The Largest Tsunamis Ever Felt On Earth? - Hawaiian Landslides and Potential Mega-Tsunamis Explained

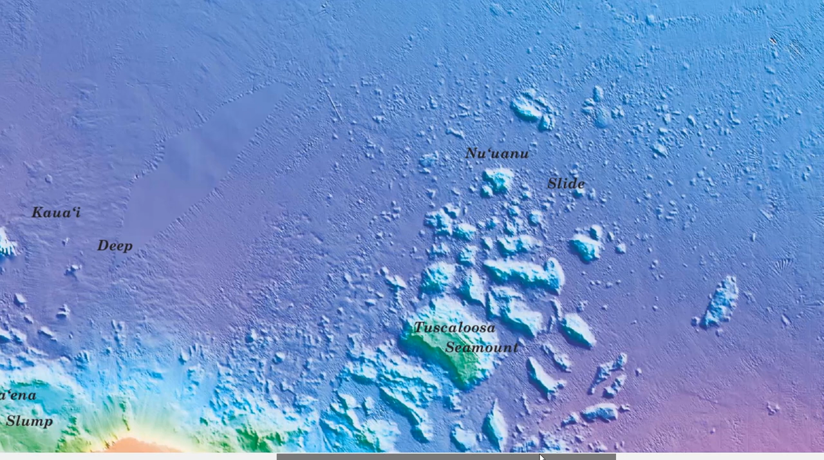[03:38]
It is literally the size of the state of Connecticut.
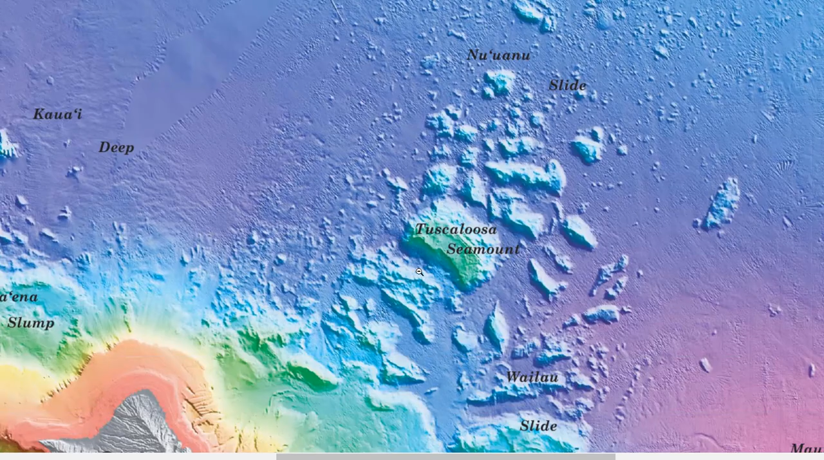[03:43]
This is a block from a landslide, folks.
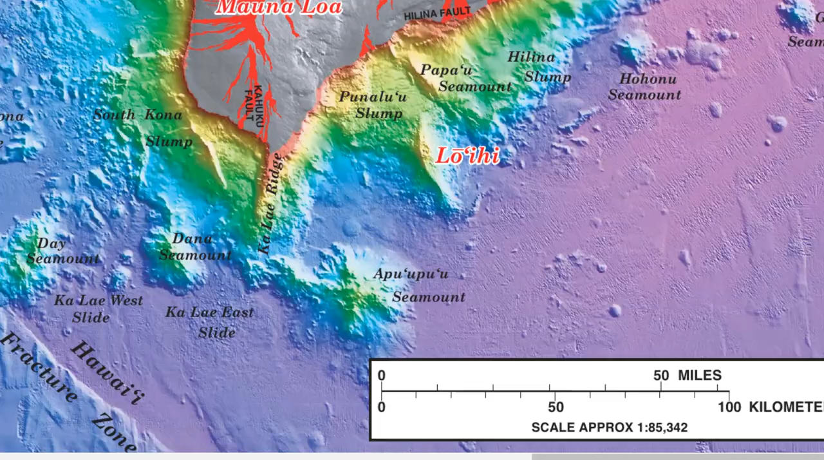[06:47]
the Halina slump, where you can see evidence of multiple submarine landslides